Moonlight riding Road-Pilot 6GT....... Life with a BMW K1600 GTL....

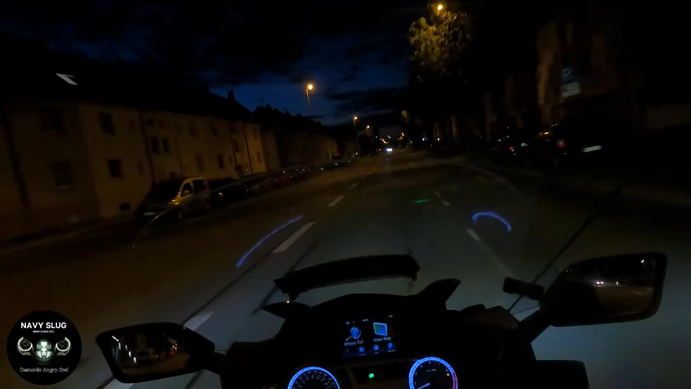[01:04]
Now, Ingolstadt at 4.30am, sort of fairly active, but I'm going to head out to, out of the town and head towards some open roads, an open country, and just go for a ride.
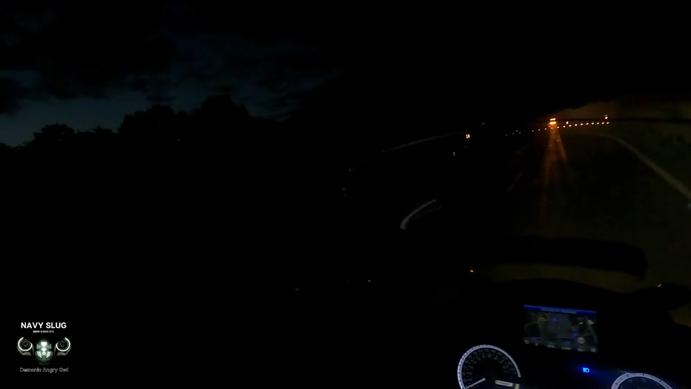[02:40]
Now, these are Sam's headlights, so you can see just how bright she is.
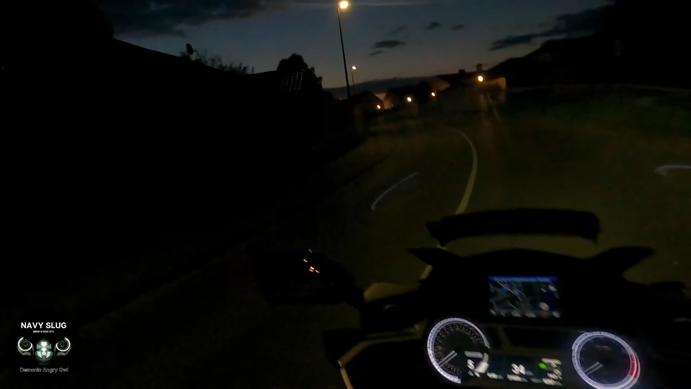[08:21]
There on the horizon, you can see the sun is starting.